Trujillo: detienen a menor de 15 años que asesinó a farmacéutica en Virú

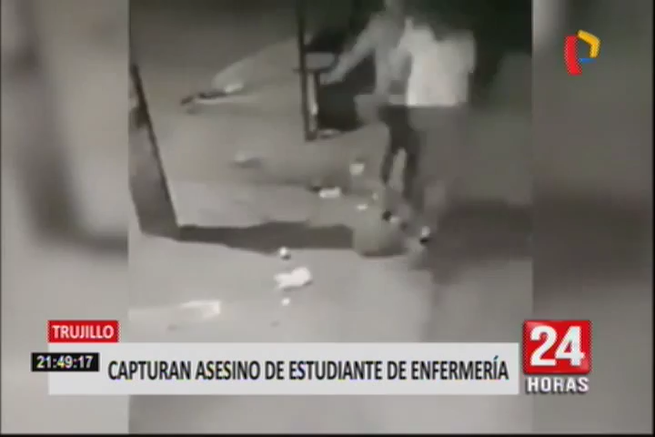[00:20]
a quien apuñaló seis veces hasta quitarle la vida el pasado 30 de julio.
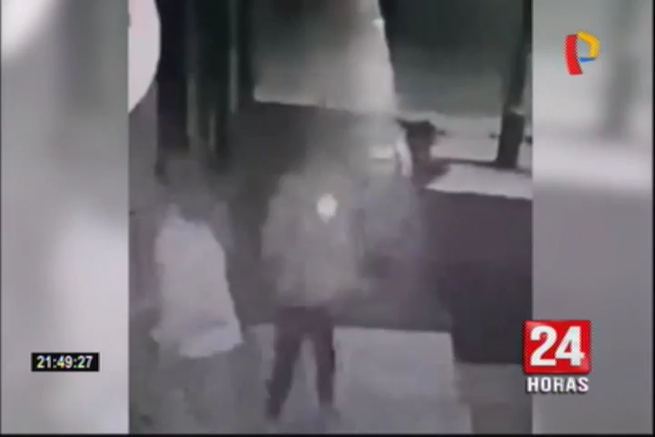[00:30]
Esto sucedió cuando Lili Cabrera se encontraba cerrando su negocio. Este sangriento asalto y asesinato fue registrado por las cámaras de seguridad de la Municipalidad de Trujillo.